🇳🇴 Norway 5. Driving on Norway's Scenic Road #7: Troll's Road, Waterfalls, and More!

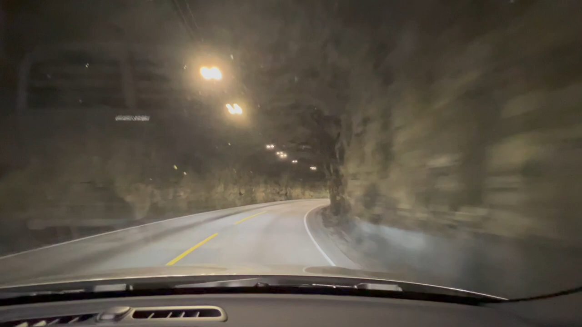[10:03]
Just pure lava rock. Nice. Long, quite long through the mountain.